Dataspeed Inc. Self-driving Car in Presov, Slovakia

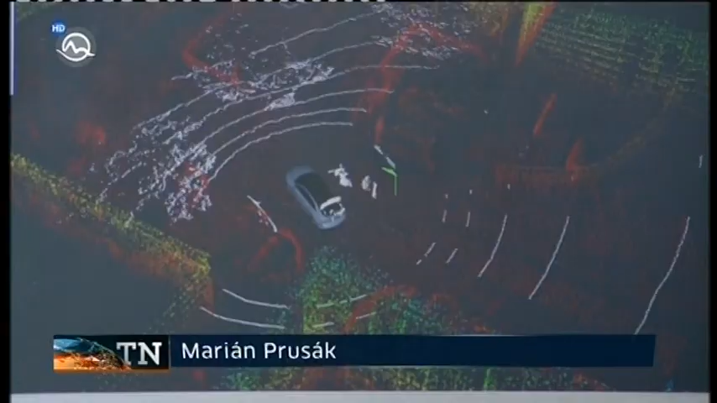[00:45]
V kombinácii s GPS navigáciou si auto dokázalo zapamätať trasu, ktorú sme prešli a same ju potom zopakovalo.